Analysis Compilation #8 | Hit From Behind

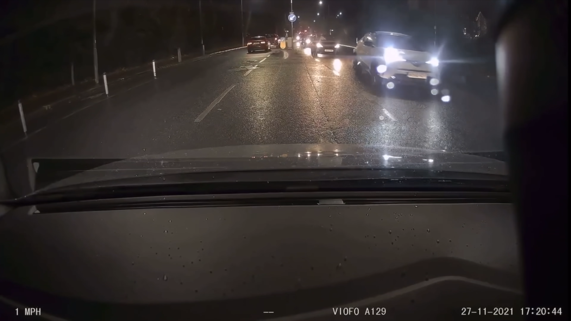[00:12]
In this first clip my viewers doing a right turn in pretty busy rush hour traffic, but it's the cars in the left-hand lane of the oncoming vehicles that we're watching, and particularly the next one. Are you as gobsmacked as I was when I first saw this incident? Well let's have a look at it again and I'll try and point out a few things that don't add up to me.